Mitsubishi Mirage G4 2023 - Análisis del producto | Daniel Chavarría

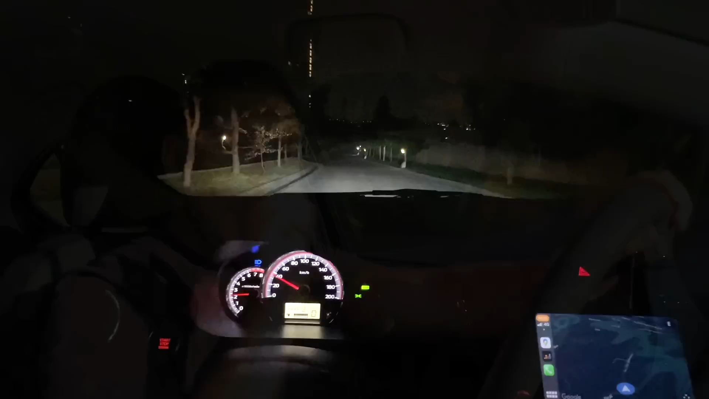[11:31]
en esta configuración tope automática en los de estos faros con tecnología LED que también podría ser un área de oportunidad pero encontramos también en esta configuración